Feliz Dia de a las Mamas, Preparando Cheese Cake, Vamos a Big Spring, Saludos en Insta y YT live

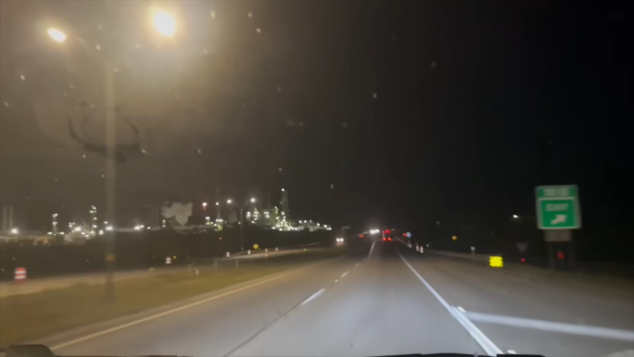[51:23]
Aquí vamos pasando por la refinería de Big Spring.
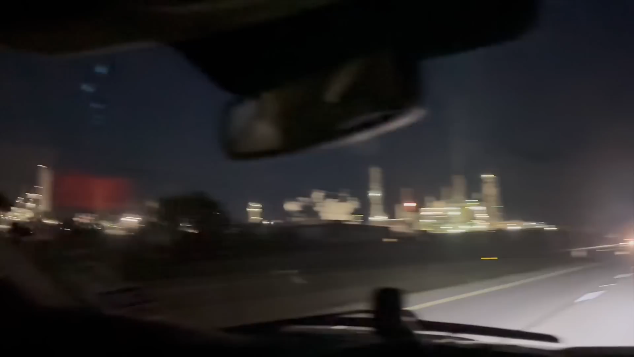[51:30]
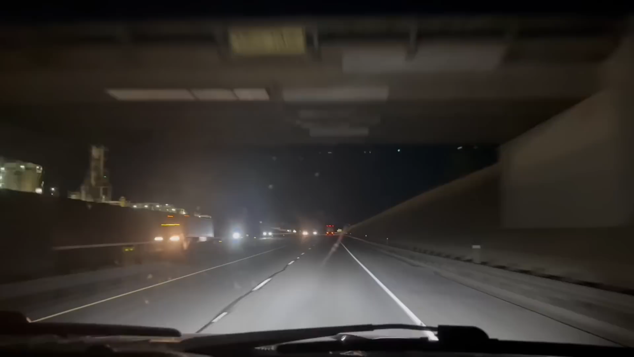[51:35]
Pues ya vamos llegando aquí a nuestro pueblo.